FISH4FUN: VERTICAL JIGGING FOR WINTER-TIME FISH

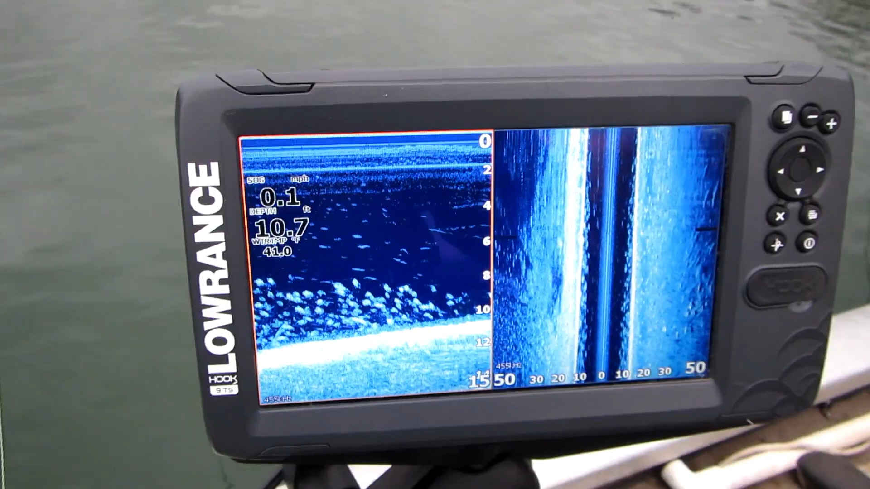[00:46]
On screen: depth 10.7 ft, speed 0.1 mph
It's taken us a while, but we've found a pretty good sized school of fish.
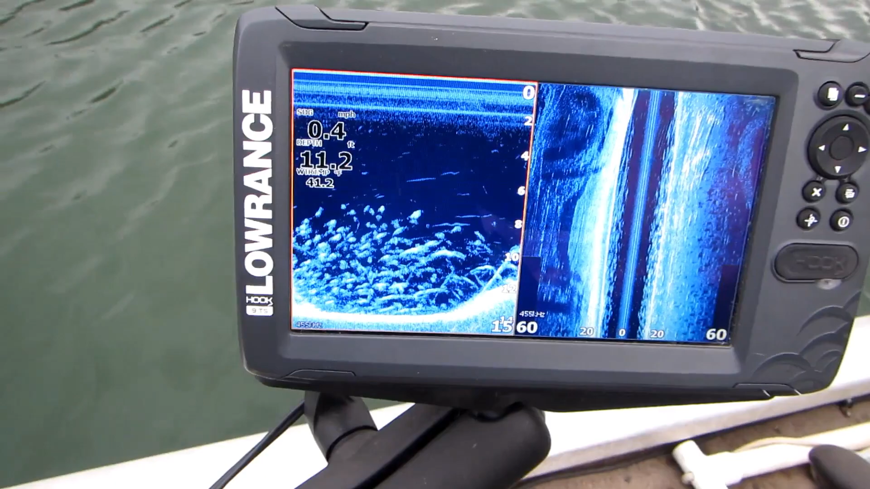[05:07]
On screen: depth 11.2 ft, speed 0.4 mph
I found those fish right there, and I started to tell you, Pat, you ought to catch one here, and about that time you did.